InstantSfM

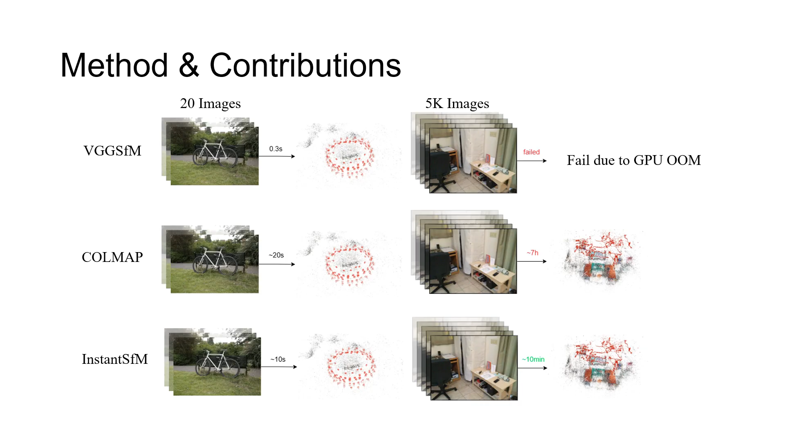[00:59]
achieving up to a 40-time speed-up over CoolMap while maintaining comparable or superior reconstruction accuracy. This is the runtime visualization during our Instant SFM optimization.